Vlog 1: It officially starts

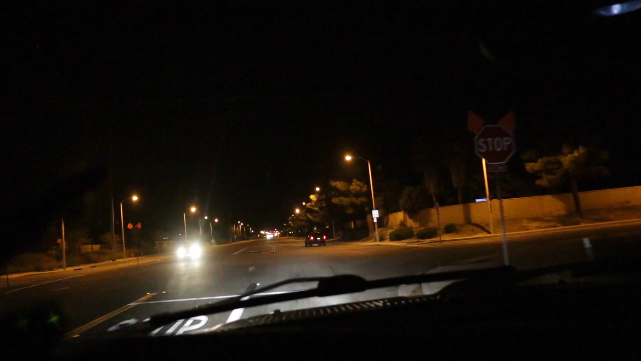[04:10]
just drive around like nobody wants to just sit in traffic all day or wait till 11 p.m When everybody's supposed to be sleeping supposed to be then be able to go out and drive I like to drive whenever I want to just go out on these back roads and I can do that You know I don't I'm not a much for speed you know occasionally you can have
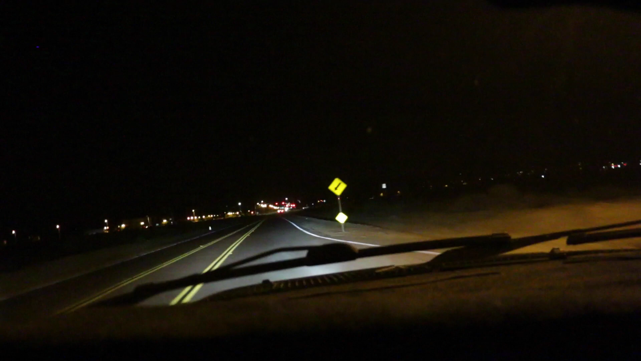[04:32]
speed but you know speeding gets you in tickets and nobody wants Tickets because when you have tickets well, you know also peep the HIDs down there. Oh such great light Oh look at is that an SRT 8 I wonder because they have a pretty good stance on that thing All right, well, I will continue up. Oh god. I don't think they know where they're going. Oh, man They're going over there. All right guys. Well, we will check in with you in a little. Oh, oh The joy the joy.